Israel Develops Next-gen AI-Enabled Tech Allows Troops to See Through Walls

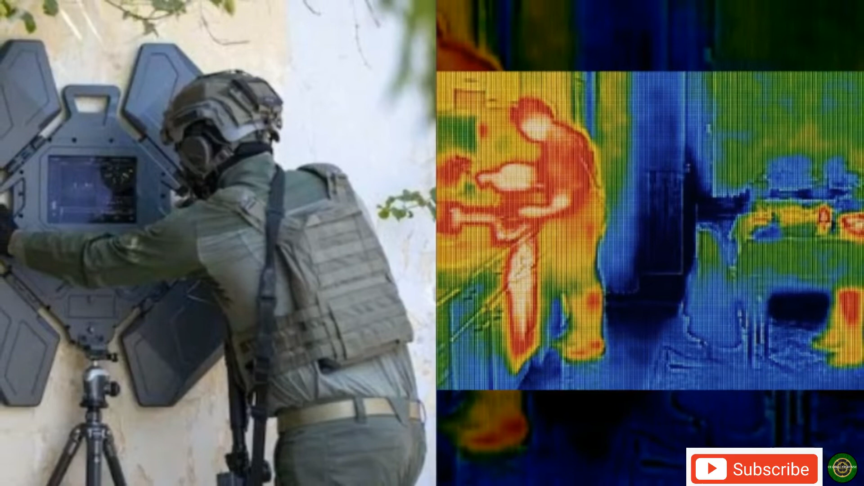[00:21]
The device can even, thanks to AI, track a person's movement patterns, providing crucial intel to soldiers on the other side.